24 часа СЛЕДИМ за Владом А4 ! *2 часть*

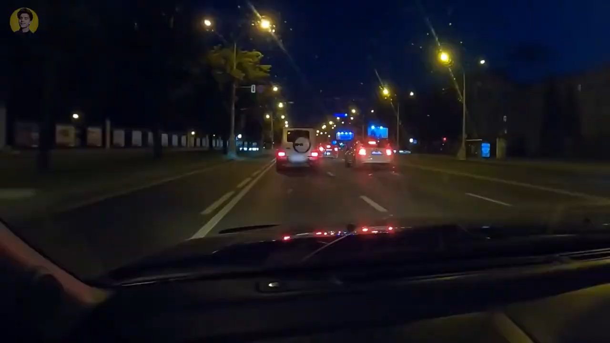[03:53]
Я понял, ребят, он приехал к себе домой. Заезжает в гараж.